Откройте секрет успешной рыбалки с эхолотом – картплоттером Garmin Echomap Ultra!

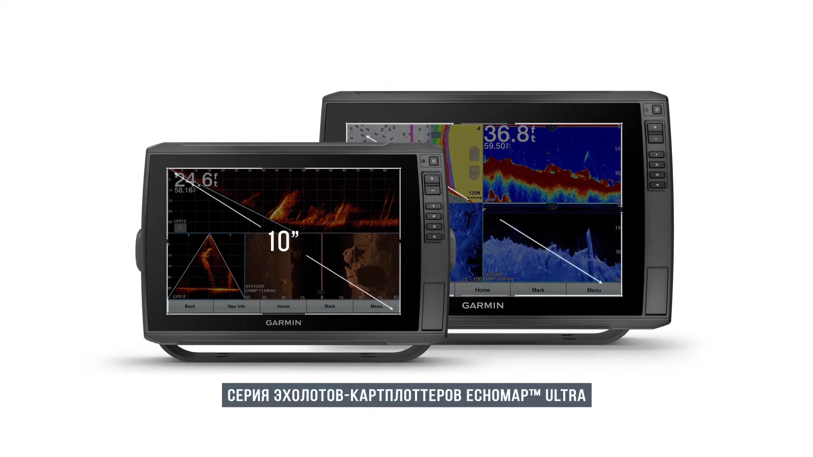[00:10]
Оцените сенсорный экран повышенной четкости и удобный кнопочный интерфейс. Встроенный эхолот премиум-класса. Традиционный сонар Garmin Chirp.
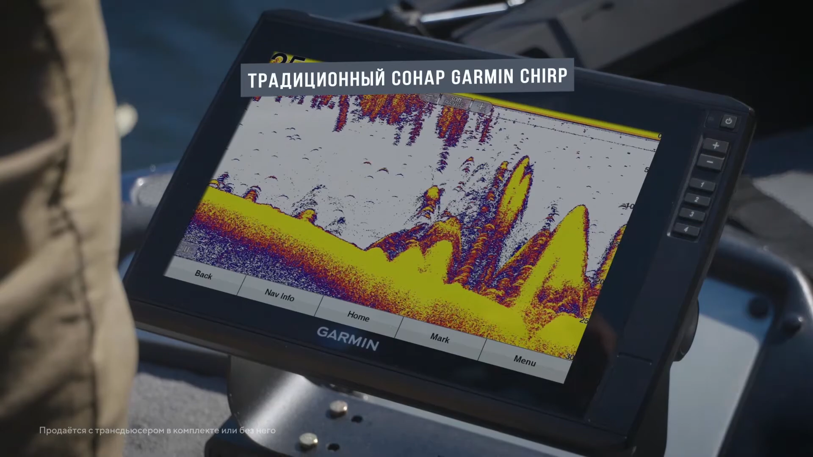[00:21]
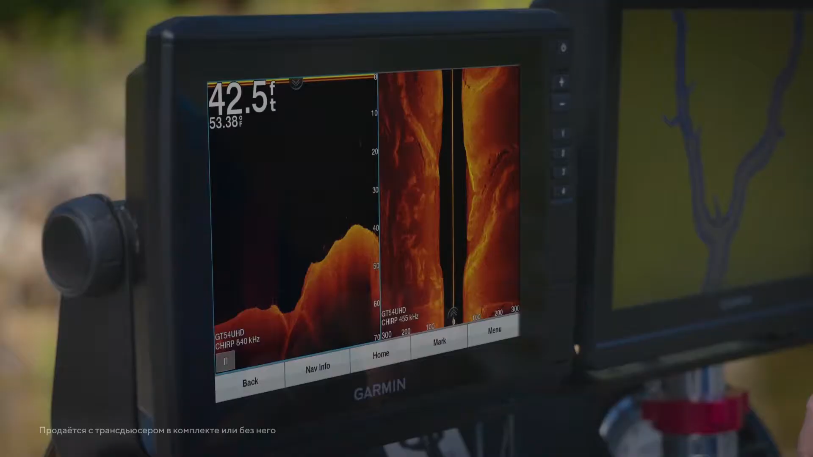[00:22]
On screen: depth 42.5 ft
И технологии нижнего и бокового сканирования.
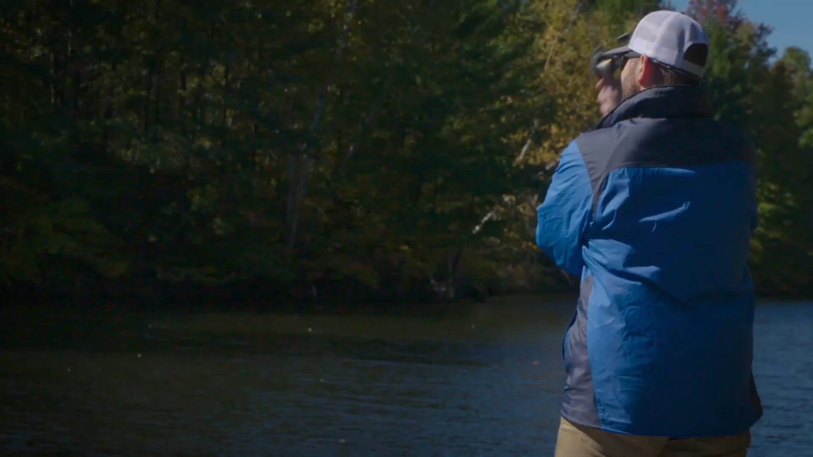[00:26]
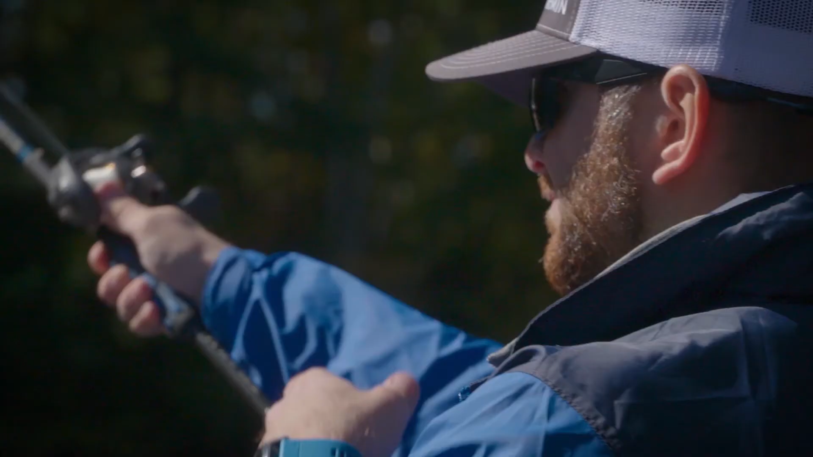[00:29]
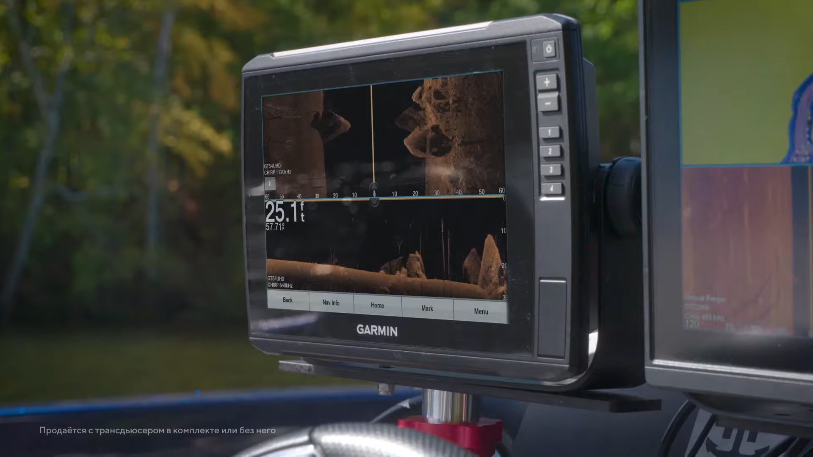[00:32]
On screen: depth 25.1 ft
К вашим услугам сканирующий эхолот ультравысокого разрешения.
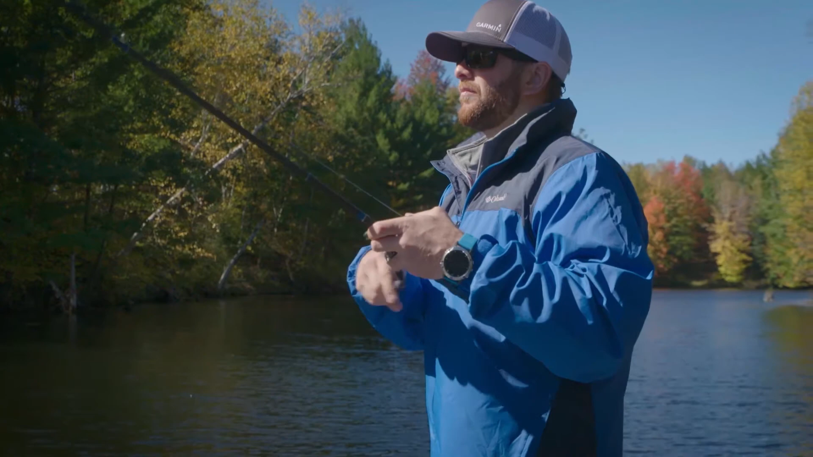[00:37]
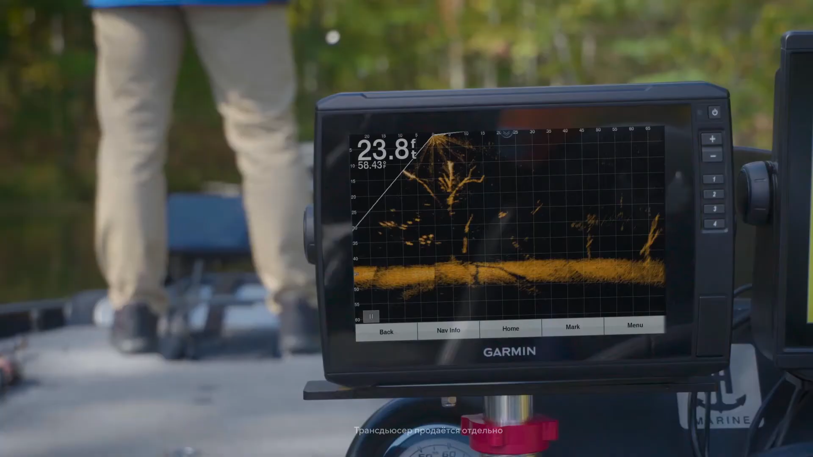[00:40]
С поддержкой всех видов датчиков Garmin Panoptix, включая систему LiveScope.